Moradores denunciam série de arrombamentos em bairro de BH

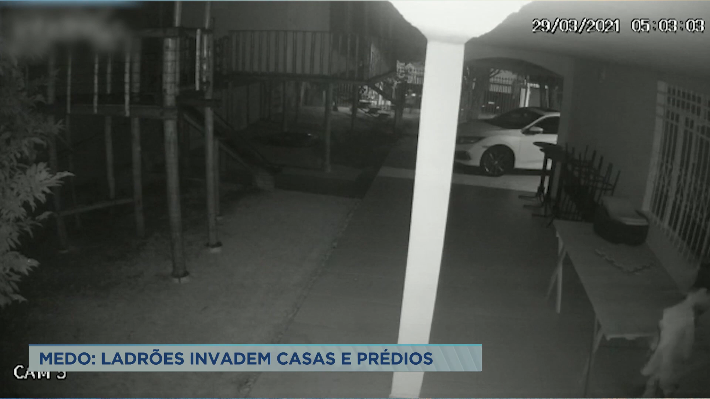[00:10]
O pessoal lá está dizendo que eles estão deitando e rolando lá no bairro. Deitando e rolando. Vamos ver o que o comando da polícia fala aí na região.
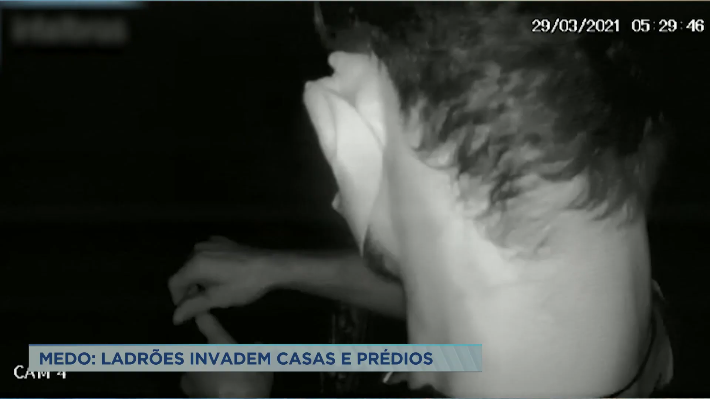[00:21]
Vamos lá. Com a cerca elétrica do imóvel desligada, este homem tem facilidade para entrar na residência. Perceba que ele enrola os fios com tranquilidade.
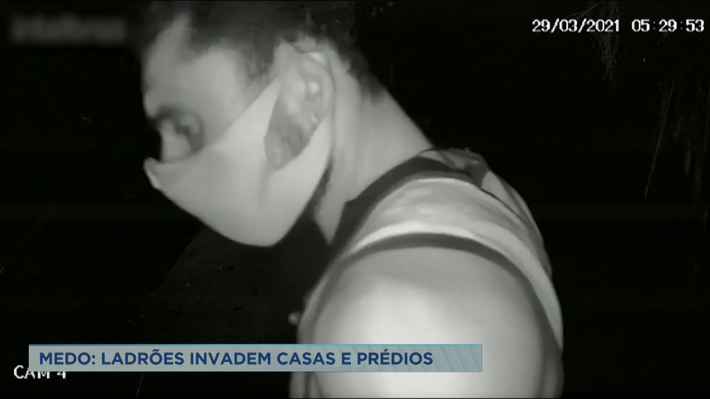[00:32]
Depois desloca a câmera e entra na casa.
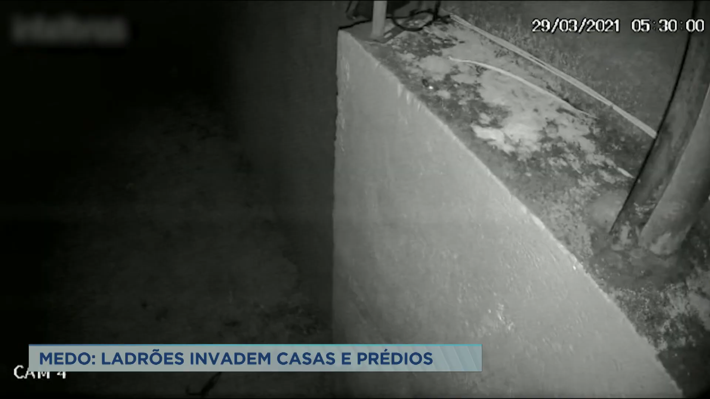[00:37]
Ele percorre a área externa e deixa o local levando uma escada e um par de óculos de ciclista.